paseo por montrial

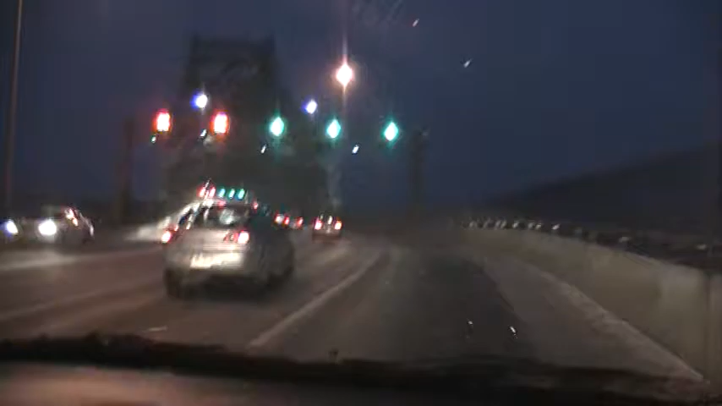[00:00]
y vamos a pasar por este puente. ¿Cómo se llama este puente, Gustavo? Jacques Cartier. Ese mismo. Allá atrás está la ciudad de Montreal.